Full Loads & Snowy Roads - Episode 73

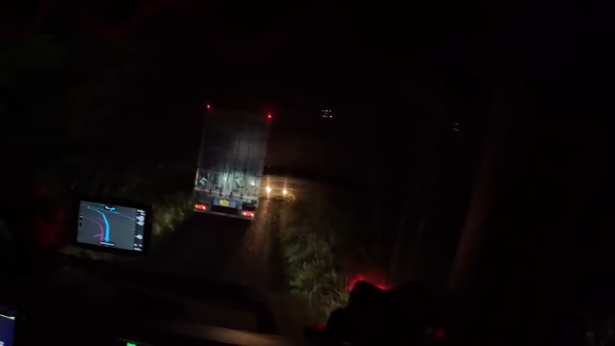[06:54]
So we've got road closures and diversions taking us through this narrow, tight country lane on the 75. I love diversions because they obviously they go through and they plan them and they route them properly.
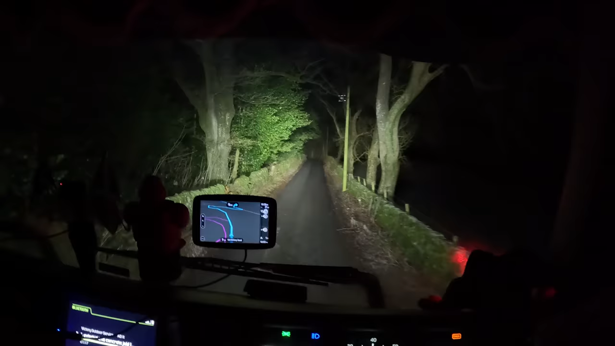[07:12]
Who's that? We'll just send the whole entire 75 up this way. Aye, good. Honest to Christ, eh?